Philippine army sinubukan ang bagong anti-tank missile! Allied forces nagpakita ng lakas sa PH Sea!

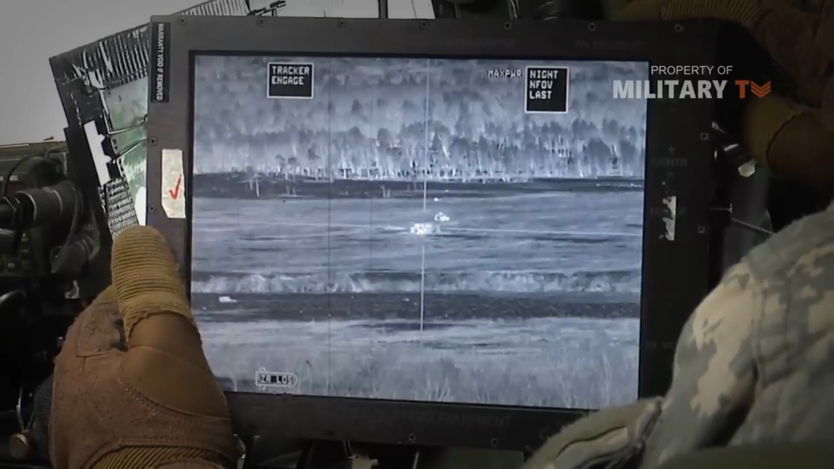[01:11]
Kaya hindi rin dapat magulat ang operator nito kapag tinitira na dahil kailangan pa nitong asintahin ang target hanggang sa tumama na ang missile.